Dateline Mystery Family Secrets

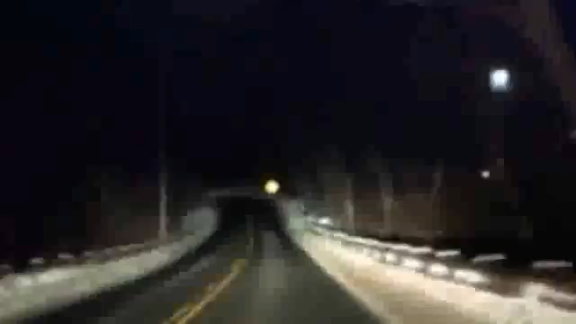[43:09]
A BMW weaving past the mansions on Wahakmi Road, New Canaan, Connecticut.